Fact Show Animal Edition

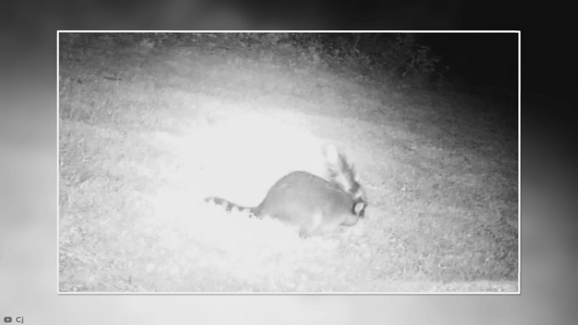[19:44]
Once it has been ejected from the butt, skunk musk is highly effective as a way to avoid physical confrontation and for buying extra time to escape from predators. Thankfully for us clumsy humans, skunks will only use their spray as a last resort.
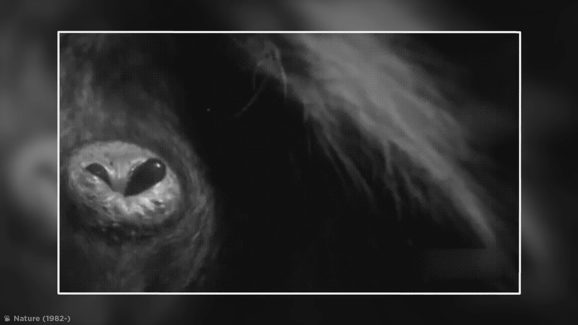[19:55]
First and foremost,